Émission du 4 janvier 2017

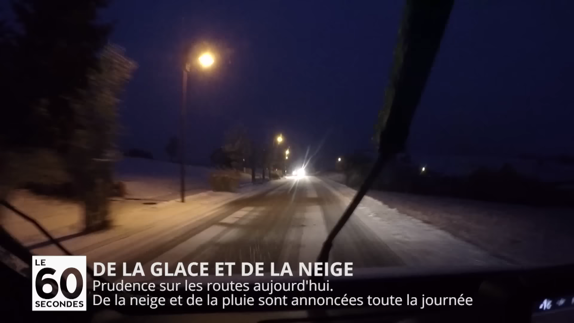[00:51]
Aujourd'hui, les automobilistes doivent être prudents. Les pluies de cette nuit ont recouvert les routes d'une couche de verglas et les flocons de neige n'arrangent pas les choses.